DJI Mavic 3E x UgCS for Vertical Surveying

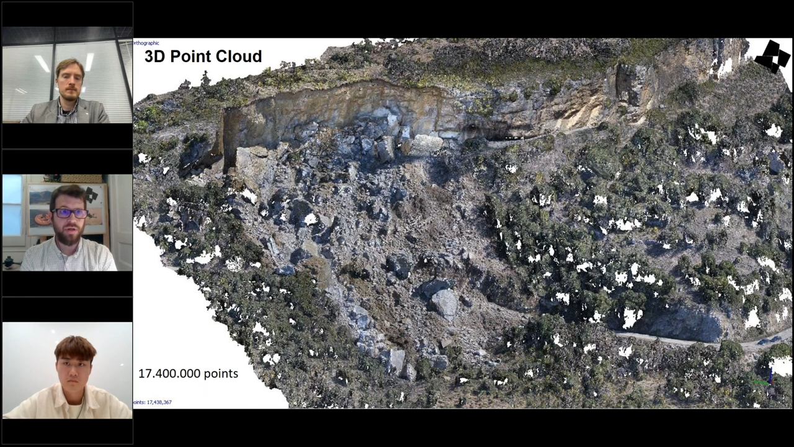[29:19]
So you know that the main product that we get from, uh, uh, photogrammetric processing is the 3d point cloud. This is the original data. Uh, and this is, for example, the point cloud, uh, of 7 million points in Castile d'Amour that we get. And what is the first step that we have to do in the office is to classify this point cloud between the points that are representing ground terrain. In this case, quoted by brown color, vegetation in green color to be filtered, to get beautiful digital surface models. We can, for example, classify as blocks or, uh, boulders in the deposit and, um, focusing on the scar. This is the vertical part that we take pictures frontally.
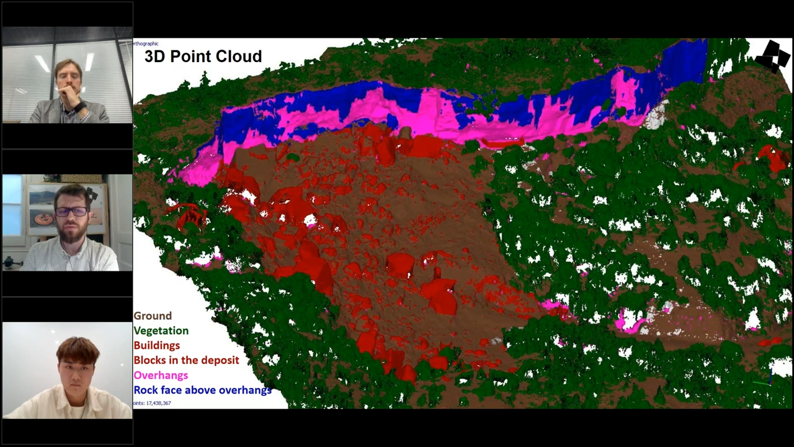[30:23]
And from this very well classified point cloud, we can get a lot of information as, as I will show you now, uh, talking about the quantity and the quality of the data when we fly with a drone, uh, on the field to create data. But let's see what, what we can do on field on field.
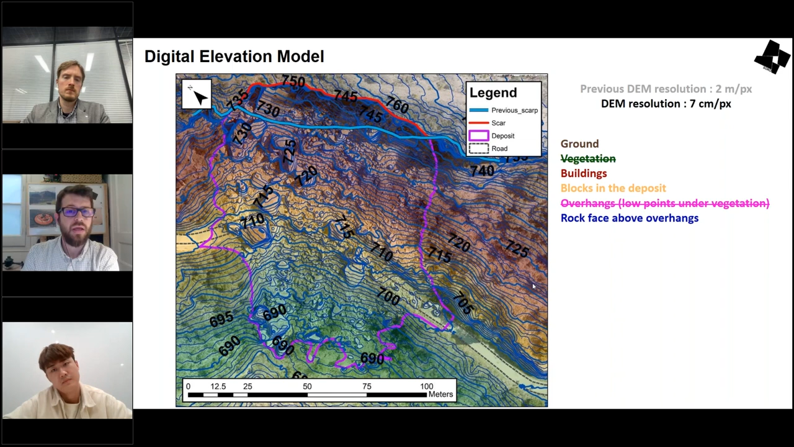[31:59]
And we use it also to create the issue curves and get the topography of the area. Yeah. So combining also the orthophotos and the digital surface model, or only with orthophotos with image analysis, we can do, uh, another, um, work. Did each count objects or quantify areas and volume of objects.
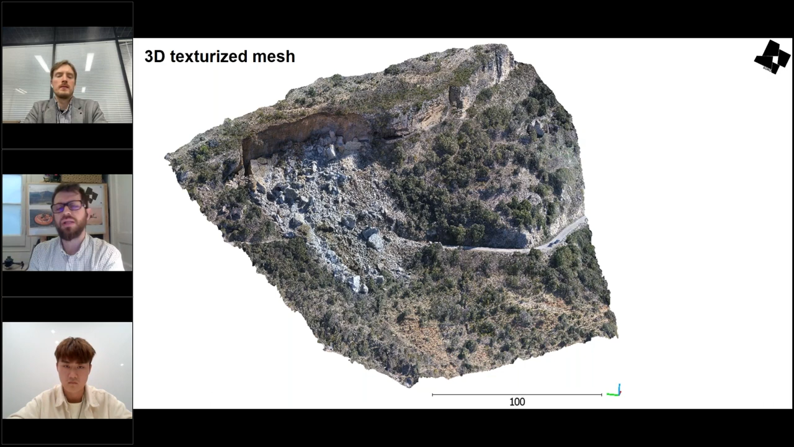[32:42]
but higher visually quality data in terms of the picture from the drone are inserted or integrated in the, in the rendering of this texture. So we can use it, for example, for do pre post failure analysis. And we can try to get, for example, in the upper part, you can see a picture, a real picture from somebody from this area before the failure. And then we use a 3D text-raised image to try to put the camera in the same position and try to do a pre post image comparison. Here we can see the failure and in,
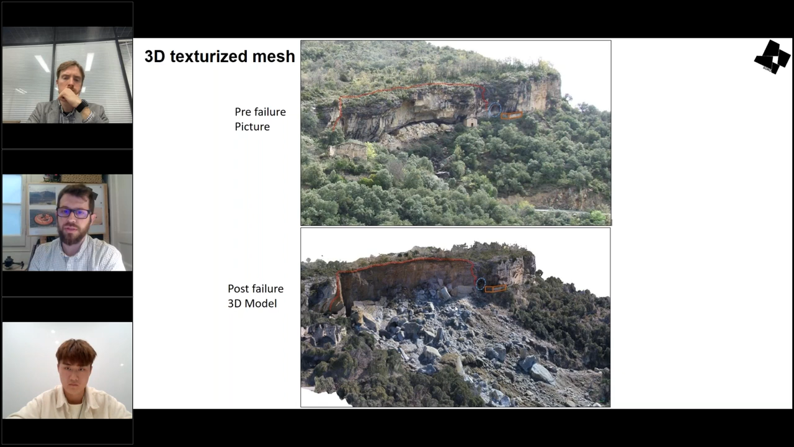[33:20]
in the previous per failure picture, we can see a little charge here that was completely destroyed in the wrong mass failure. Yeah. So in order to, uh, compare, uh, and change detection and see what happened in time, uh, we can do, for example, DoD demo of difference comparing two digital elevation models in z-director, like you can see in the left side, uh, or we can use it in a 3D models like cloud to manage or cloud to cloud, or if you use cloud compared with M3C2 algorithms that are essentially 3D point clouds comparison in order to calculate, uh, the changes in time.
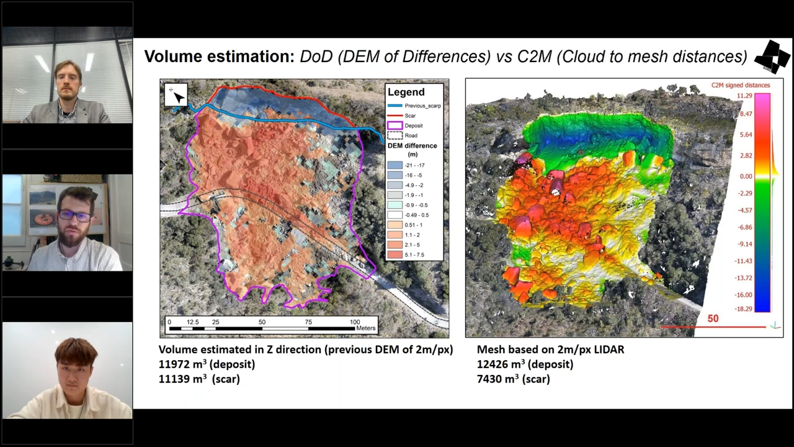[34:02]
We use it a lot in queries to calculate excavations, stockpiles and civil engineering, uh, work to evaluate the evolution of the civil works. Yeah. If we focus on the scar, we can, uh, get, um, more detailed, uh,
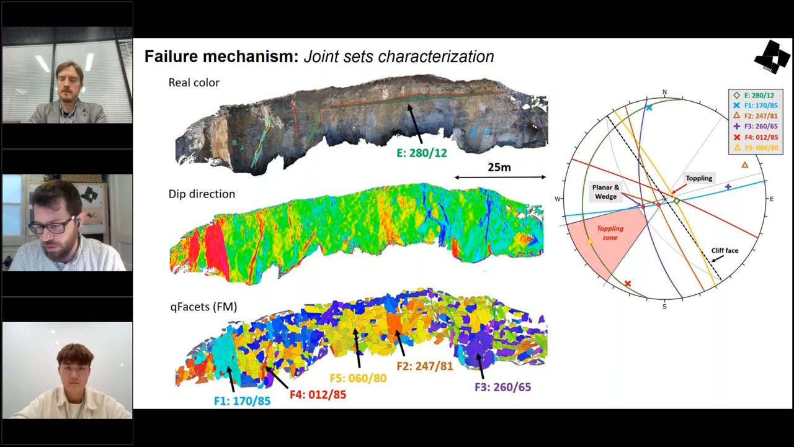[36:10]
Q facets in cloud compare in order to define the different kind of joint sets, the faults and the interpretation of the flare of mechanics. Okay. This is a quite good, uh, application of drones in vertical areas or critical areas. For example, we do it a lot, uh, working in queries in a very vertical places.
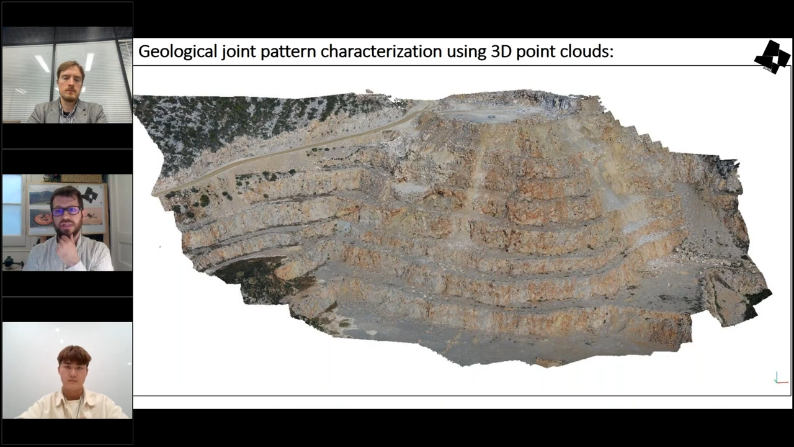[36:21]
This is a, uh, 80 meters height, uh, query, uh, where we fly the drone and we can get a nice 3D point cloud calculating the normal vector. We can plot it by deep direction and
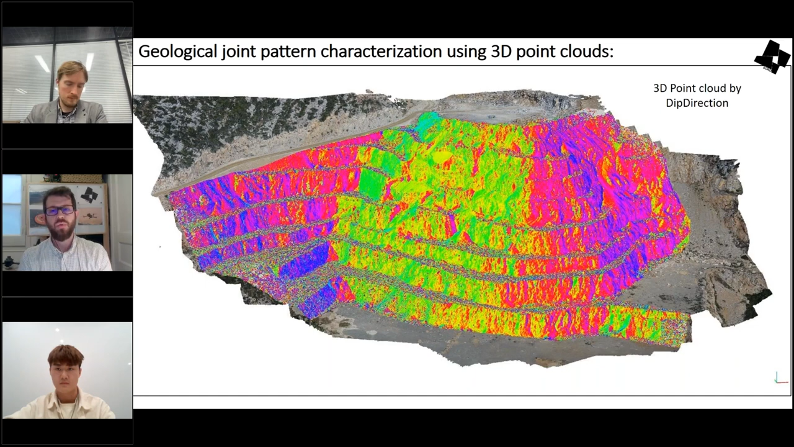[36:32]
we can use this information to avoid be there. Uh, because this is a very dangerous area with a lot of rock holes every day. So we can use that to adjust more or less automatically planes at this point cloud. And we can use our geological and human criteria to define which are corresponding to real join our geological planes.
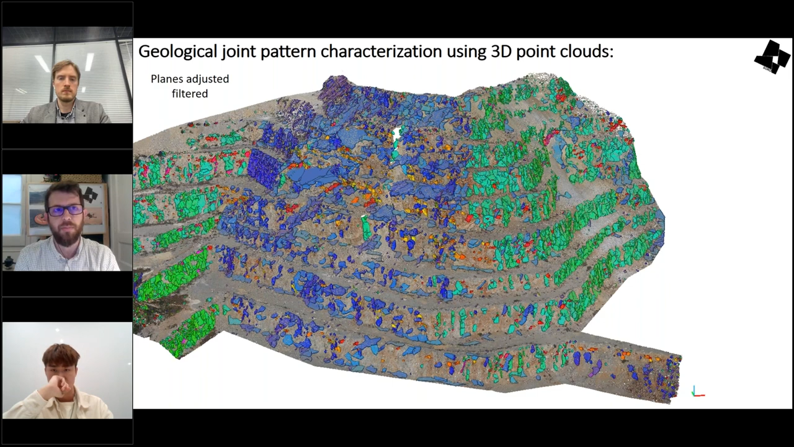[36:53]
And then we can do this, um, and a statistic analysis in order to get the mid model planes of each giant family. This is, um, this is very nice because we increase a lot the security of the people that work there, the geologists that were there working with compass tools in order to measure the direction, the orientations or doing a different kind of inspections. So we can fly the drone, uh, taking frontal of liquid and zenithal picture. We get this 3D point cloud cloud.
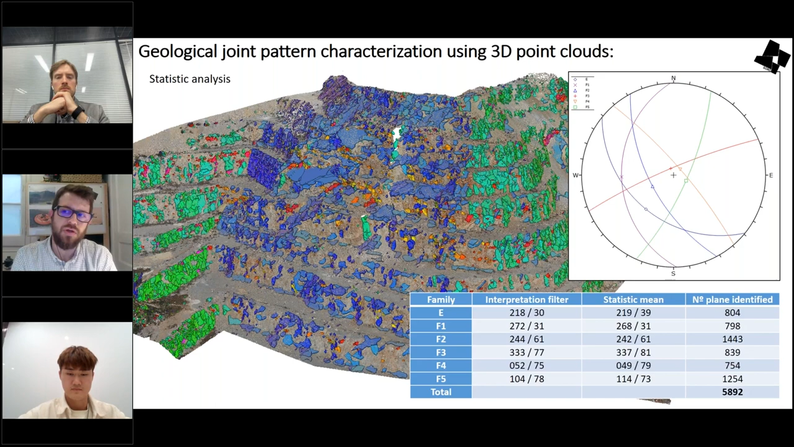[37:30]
And we can, for example, in this guide, in this case, a study with more than 5,000 measurements of, of planes. And this is also have a very relevant, um, point in a statistic from a statistical point of view. Yeah. And from the security point of view. Yeah.
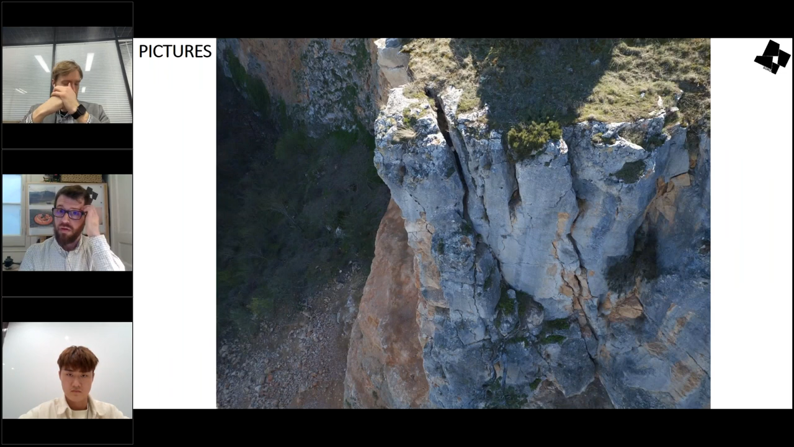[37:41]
So finally getting again, uh, coming back to the first picture that I say, okay, this is qualitatively. So if we work this, uh, crack in a 3D model, we can use it to define the crack using the 3D text tracing mesh,
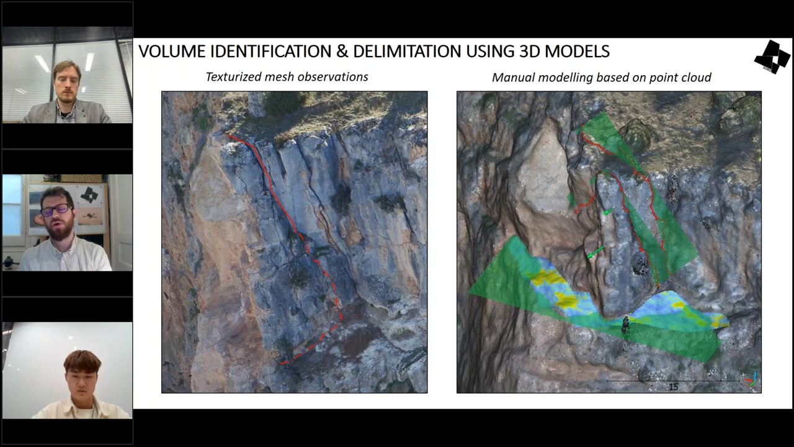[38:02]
or we can adjust the trace using the 3D point cloud or the planner plane in order to define potential unstable volumes or use it for stability analysis. Okay. I'm going to show this video from my laptop. I know that I, from my computer, I know that it will be a little bit lagged,
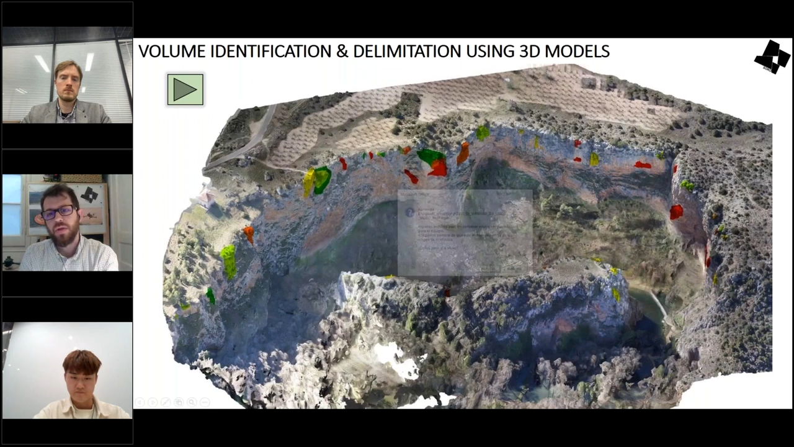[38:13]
but, um, this is not in the, in the webinar platform. Okay. But don't worry about the lagging. I'm just want to show you how we can, um, show to the decision makers, the results of a flight drone. I, I, I, when the, uh, displays, I fly 20 minutes, taking senator pictures and frontal pictures, and then we spend weeks
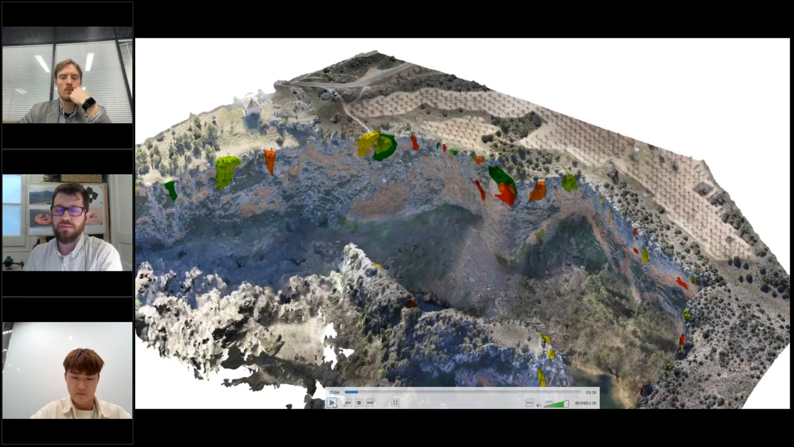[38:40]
or months analyzing the 3D point cloud, the joint families, identifying the failure mechanisms, and then, uh, defining the unstable or potential stable volumes.
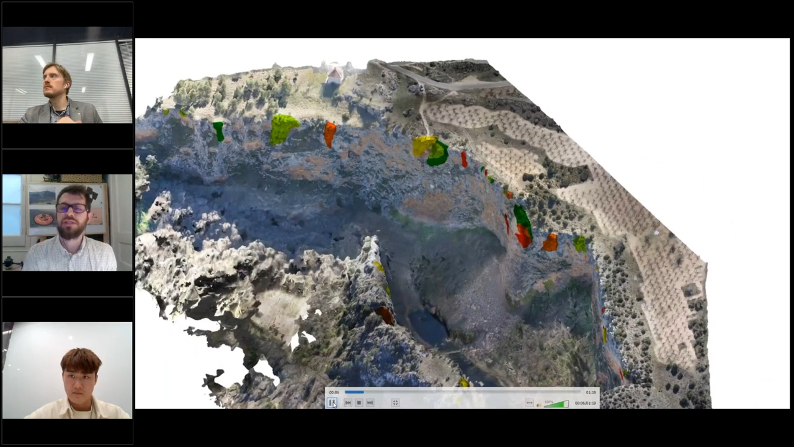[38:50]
And then we can carry out stability analysis.
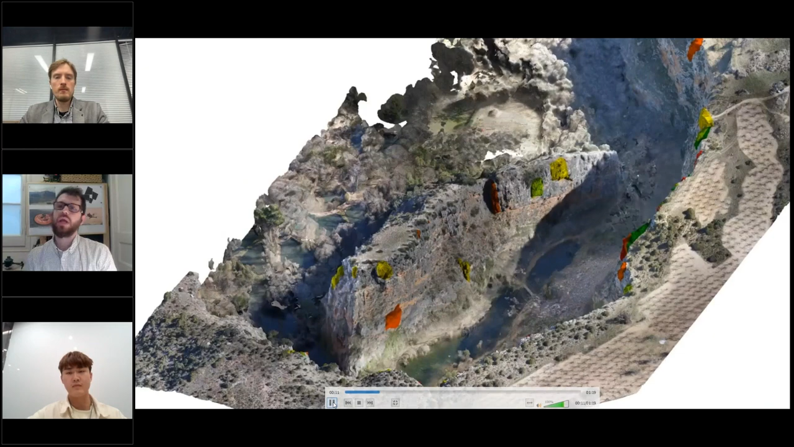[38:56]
And finally, we can colorize it with this semaphoric representation with green.
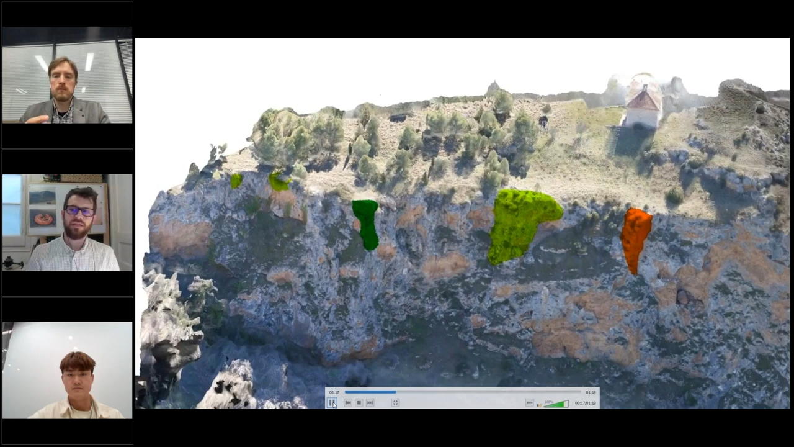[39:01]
Don't worry with this rock mass, uh, orange. Okay. We have to monitor or red.
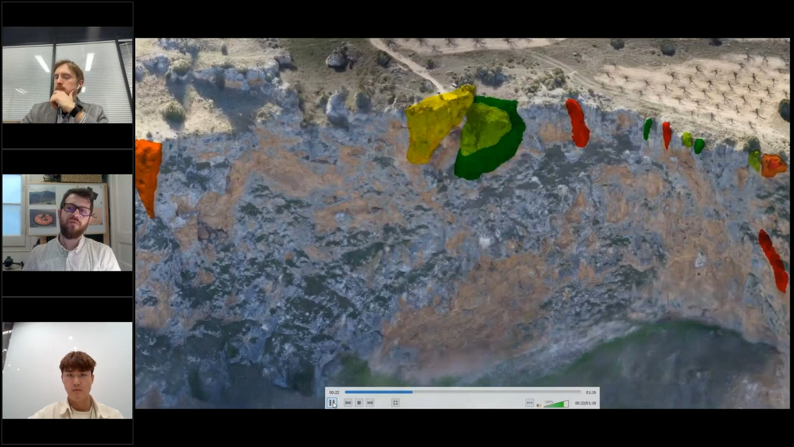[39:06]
We have to, uh, clean up this rock mass, or we have to fix it with balls or mesh or another mitigation measures.
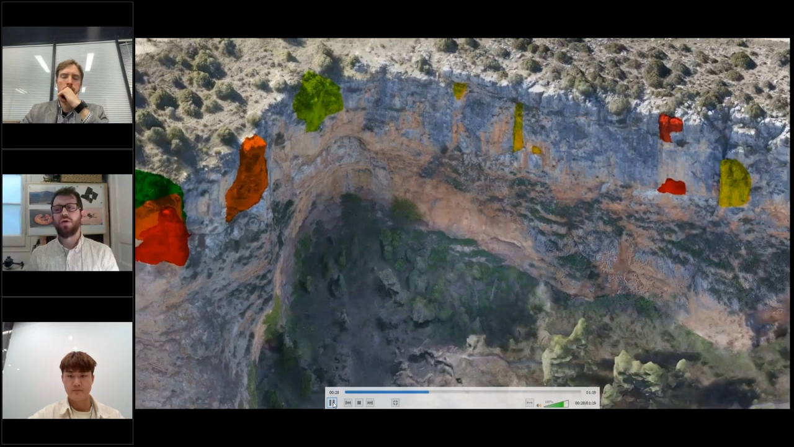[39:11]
So this is the, the way how the decisions makers want to see the information. They don't want to read my 200 report of geotechnics and rock mechanics characterization.
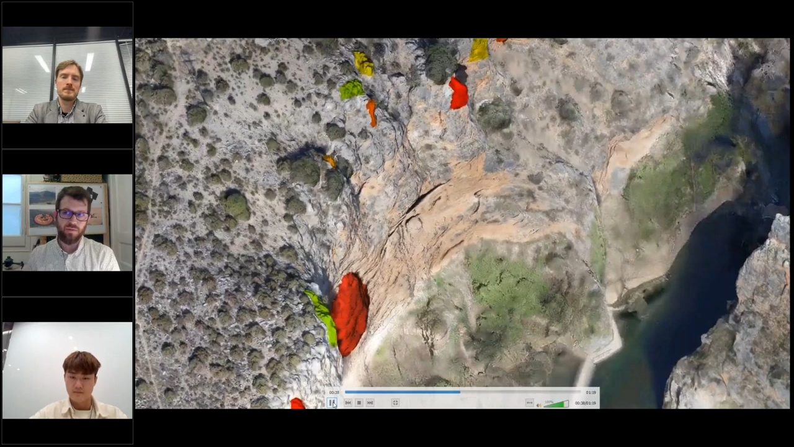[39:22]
They just want to see this video and speak a little bit on how much money they have to spend in which point to, to take the plates. Yeah.